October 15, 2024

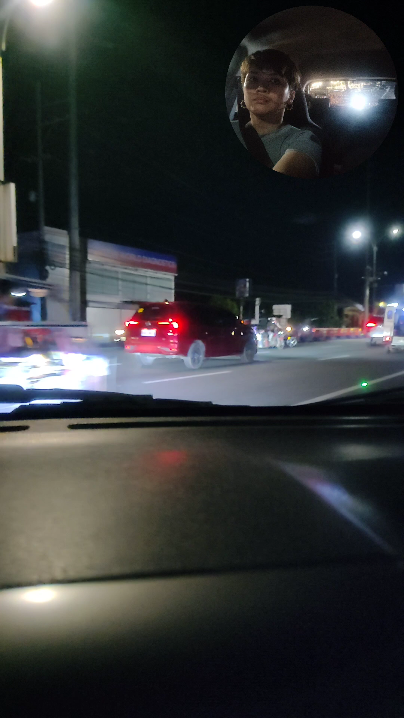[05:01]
Dito ha, napapunta sa lane. Ba't di, sige, ba't pabalikan din sa gilid?
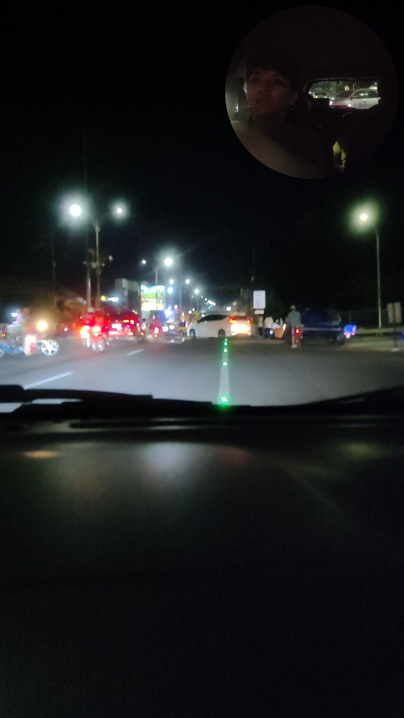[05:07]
Oo. Preno. Tingin pag din ulit.
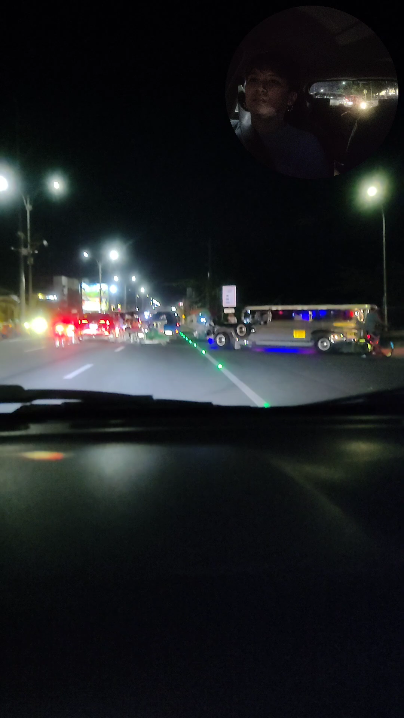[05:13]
eh, papunta ka sa kalsada. Pag gilid ka ulit, galing ka na nga sa gilid. Hindi daan yun.
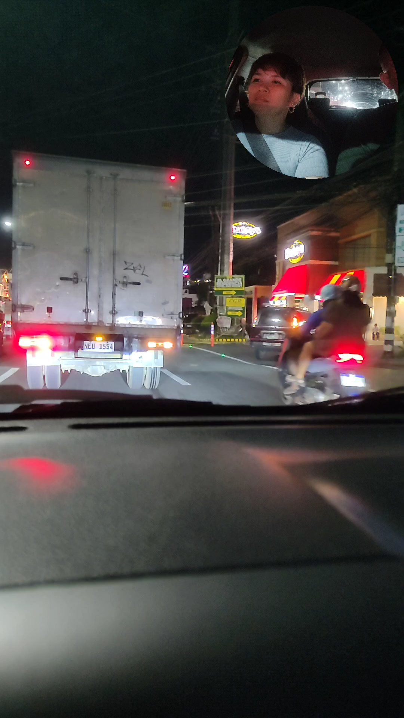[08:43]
Kita mo na urong na sa harapan mo, businahan mo. Huwag kang uurong, ha? Naurong? Kunyari nga, kunyari. Kita mo, naurong. Bubusinahan mo na, huwag kang uurong. Kasi pag umurong ka, bagus, pwede mo mabangga sa nasa likod. Di ikaw, may kasalanan. Iniwasan mo siya. Hindi ka dyan sa nasa
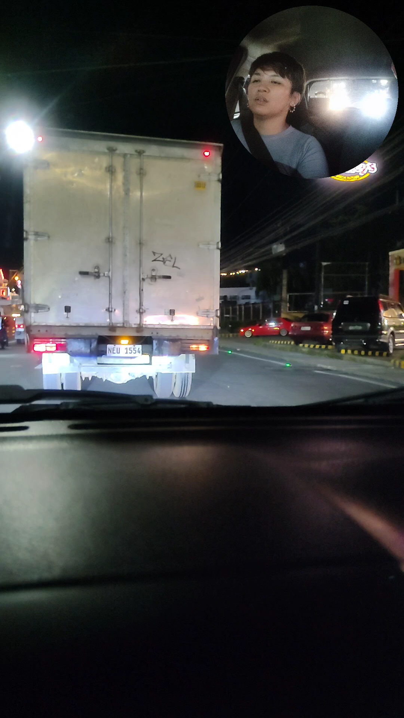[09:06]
unahan. Hindi ko ikaw, magkakameron ng problema. Kasi inurungan mo yung nasa likod.
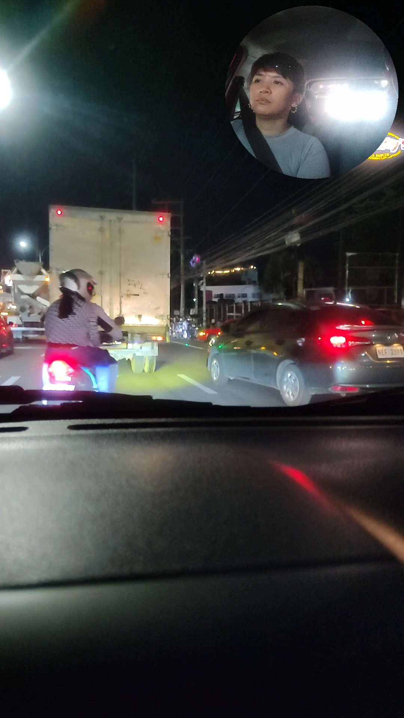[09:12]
Oh.
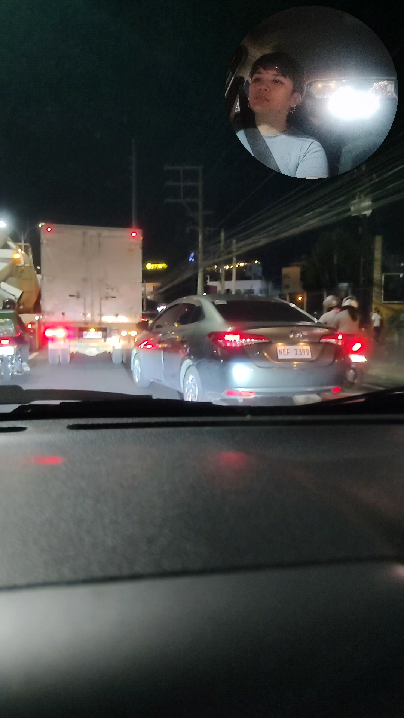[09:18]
Ate, huwag kang matakot. Nagilid ka eh. Kayaan mo sila. Ano siya sabi ko? Hindi ako gagalaw.
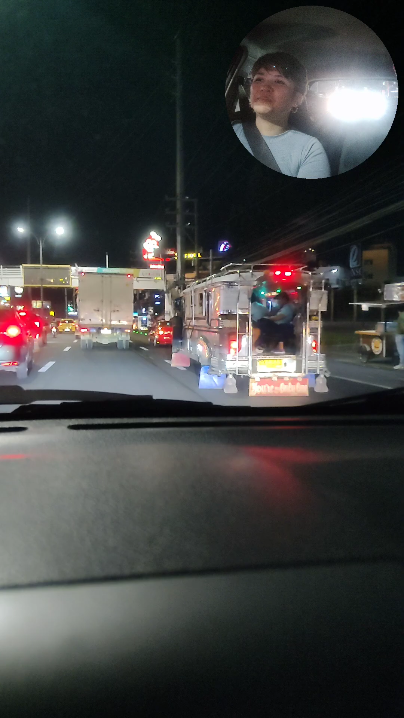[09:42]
Diyan ka lang sa lane mo. Diyan ka lang sa lane mo. Pwede ka mag-lifter. Ah, hindi ka mahirapan.
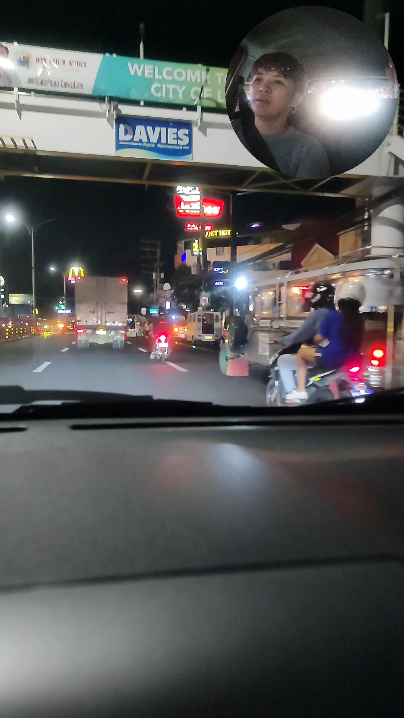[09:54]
Ah, mag-lifter. Tingnan mo muna. Left. Pero mag-lifter.
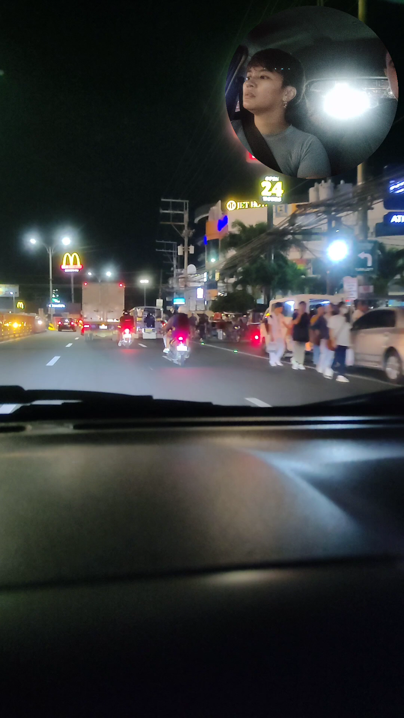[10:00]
Hindi ka na makakalift eh. Tingnan. Ayaw. Ayaw pa ka tingin mo man eh. niya, sabi, pwede ka na mag-left turn. Magle-left turn na ako. Magle-left turn na ako. Sige, ano
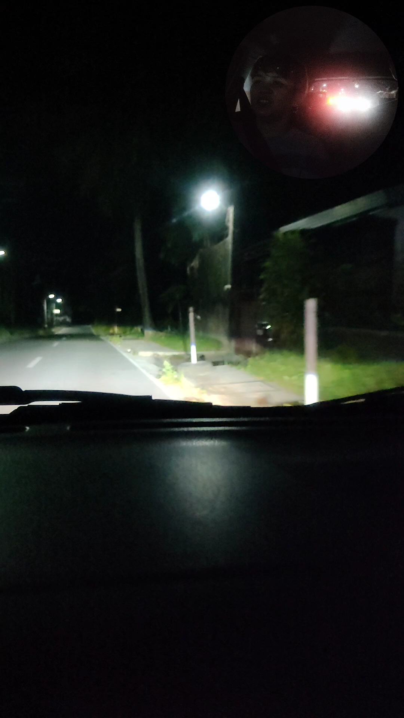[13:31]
pag ang tiningin mo yun, ay doon ka na ata agad nakatingin na nakadiretso ako ng tingin sa wala ikuha niyan ha, dahan-dahan mahirap dyan lumiko at sikip. Ate, liko pa. Ba't may binabalik? Eh, gas na konti.
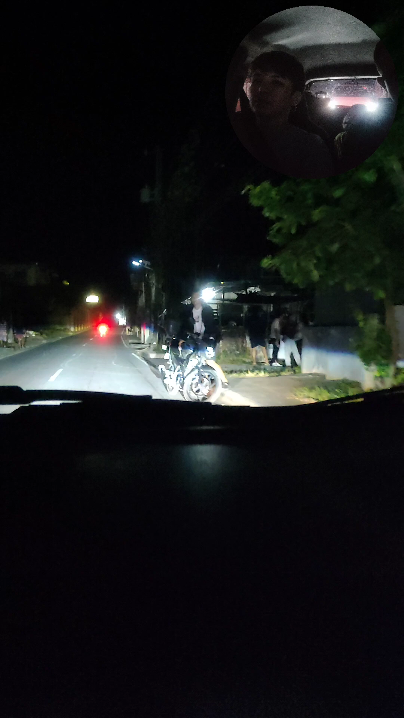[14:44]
Kita na may motor. Kita ko. Ba't hindi ka nakaiwas? Yes, yes. Foggy, correct. Kita mo naman walang kasabay doon. Pag kita mo kasabay doon, pwede kang tumayo ng konti. Hindi yung ipipilit mo na parang sasagi na. Wala center. Dahan, dahan, dahan. Pag malaki ang liligo dyan, magkakaproblema ka.